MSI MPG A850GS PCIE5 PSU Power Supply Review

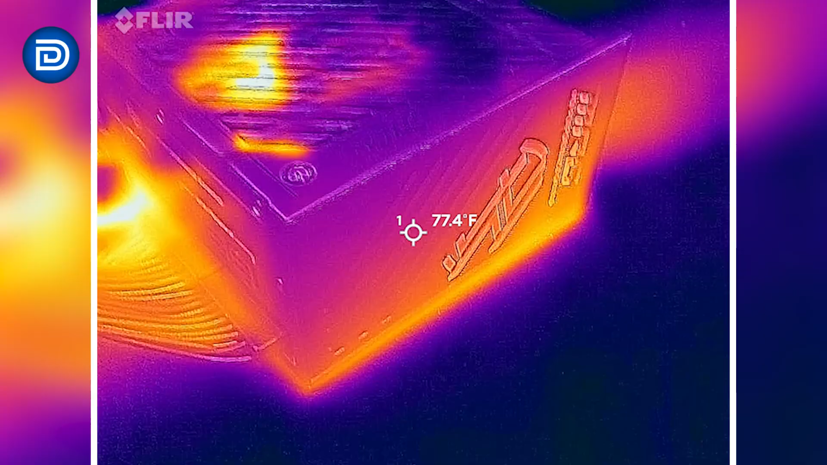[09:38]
On screen: spot 77.4°F
Warmer at the bottom where some of the heat's building up.
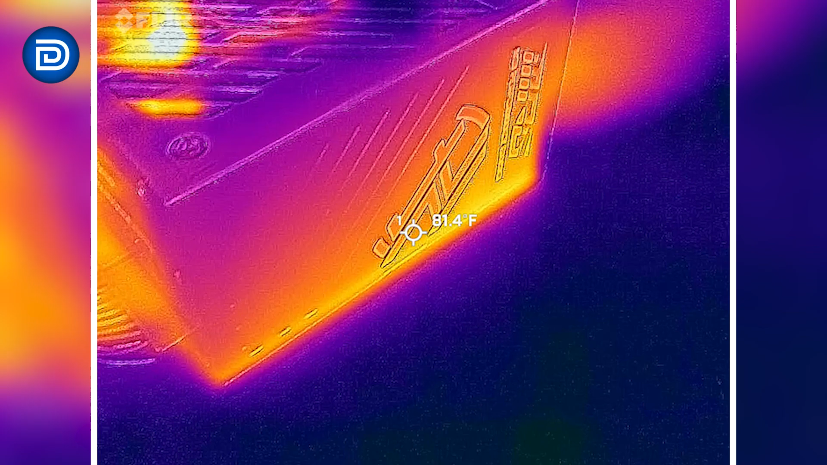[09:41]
Lying flat on the surface here.
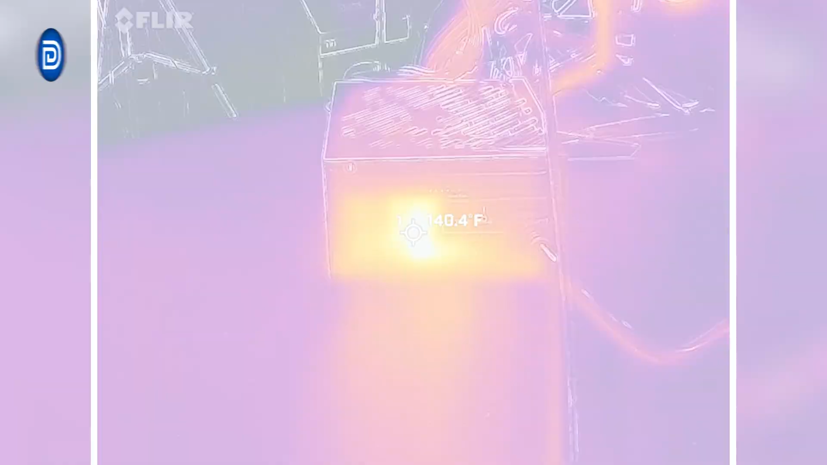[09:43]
On screen: spot 140.4°F
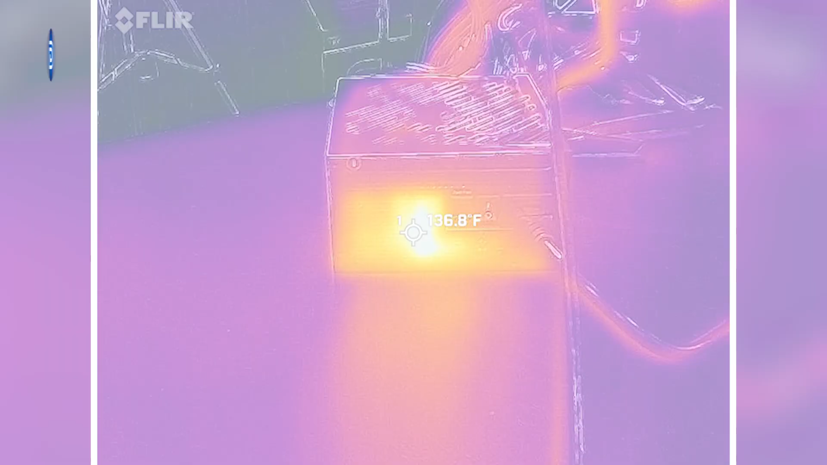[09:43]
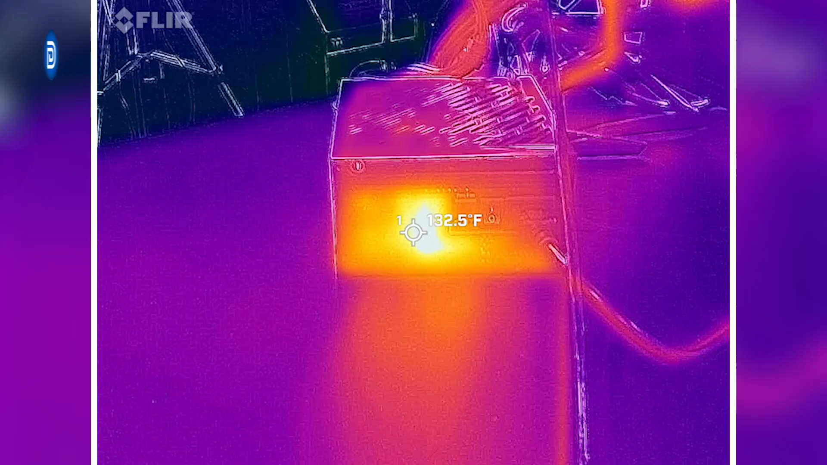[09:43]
And then probably our hottest spot on the power supply through the mesh here.
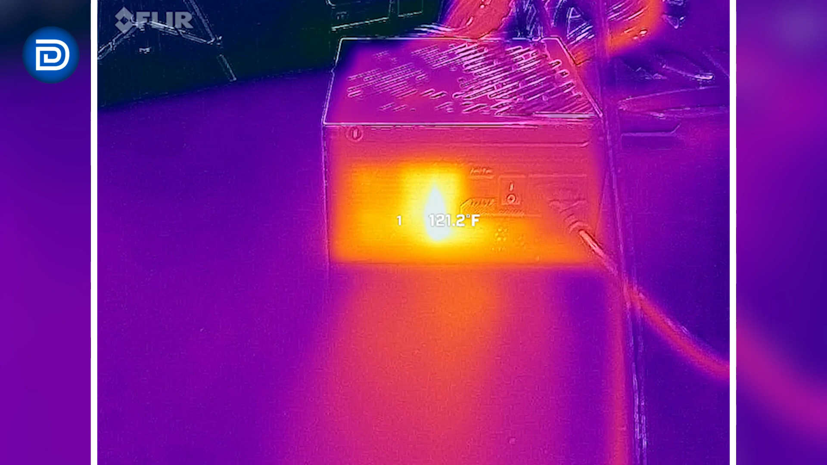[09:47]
On screen: spot 121.2°F
We can see some of those internals really lighting up. 150 degrees Fahrenheit. I think we peaked out there.